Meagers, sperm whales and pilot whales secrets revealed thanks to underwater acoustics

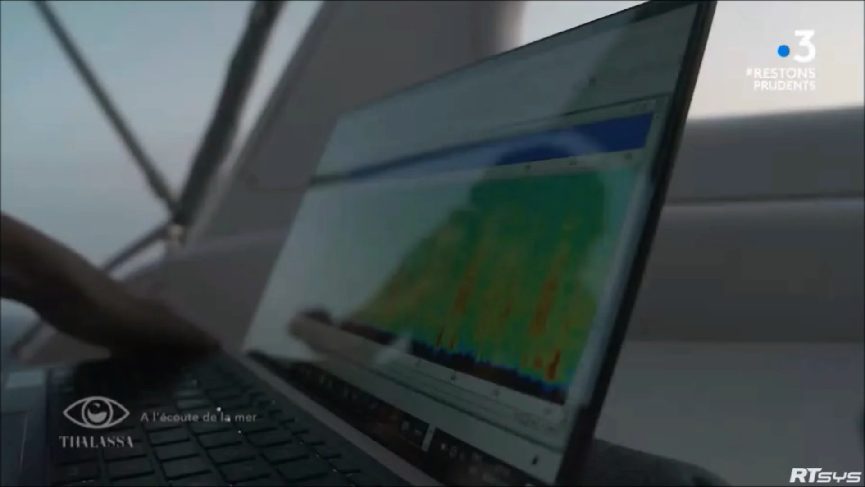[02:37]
C'est fou, on entend vraiment celui qui chante plus fort avec beaucoup plus de rythme que l'autre. Oui.
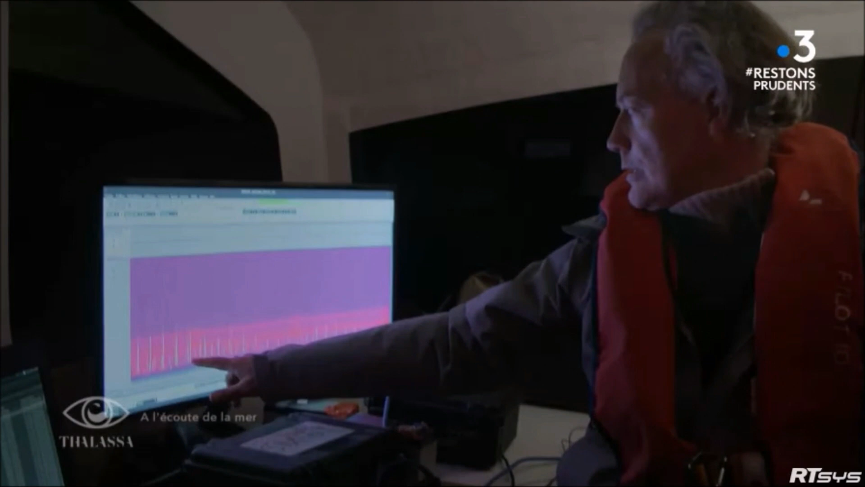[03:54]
Voilà, et ils sont en train d'émettre ensemble, donc ils se déplacent ensemble.